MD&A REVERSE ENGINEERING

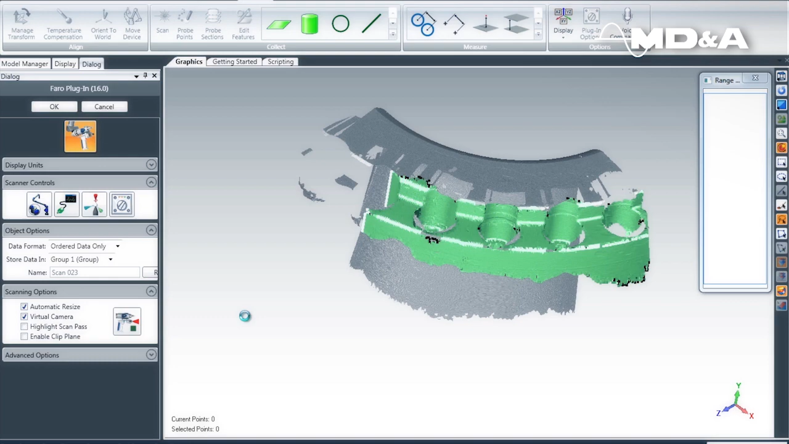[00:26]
Point data is taken to create planes and center lines for orientation.
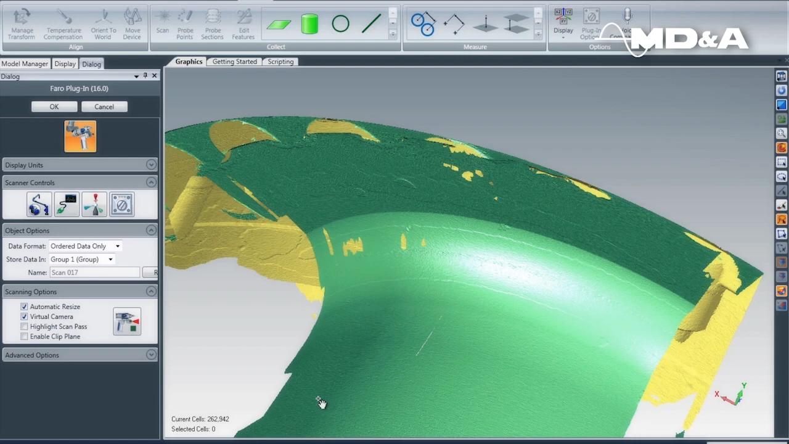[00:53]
The second phase of MD&A's RE process is product definition.
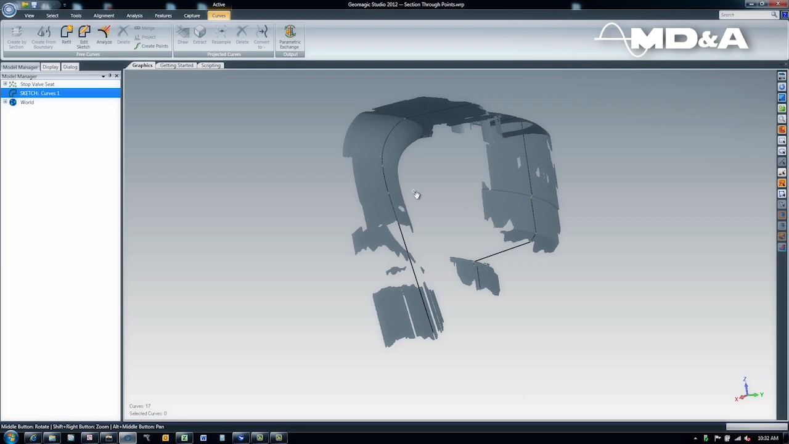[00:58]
Geometric data is synthesized using CAD to create a fully defined 3D model.